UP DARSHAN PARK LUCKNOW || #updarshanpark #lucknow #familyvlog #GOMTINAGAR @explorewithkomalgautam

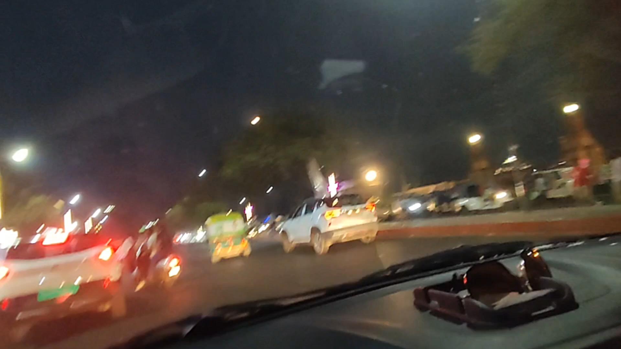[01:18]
हम लोगों को पार्किंग की जगह नहीं मिली है तो हम लोग यहाँ आगे आ गए हैं, अम्बेडकर पार्क के आगे।